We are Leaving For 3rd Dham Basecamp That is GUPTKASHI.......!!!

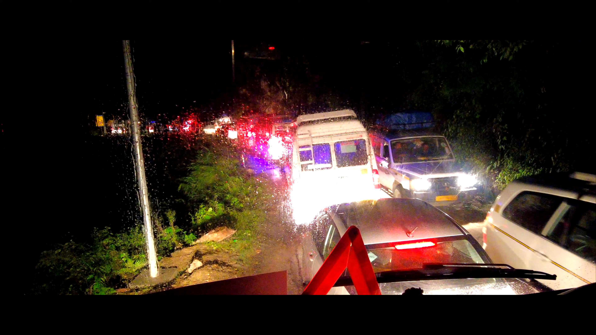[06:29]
सो जस्ट फ्यू किलोमीटर अवे फ्रॉम द होटल ओनली, हम लोग जस्ट 10 मिनट दूरी है होटल से. हम लोग को इधर ही ट्रैफिक मिल गया गाइस.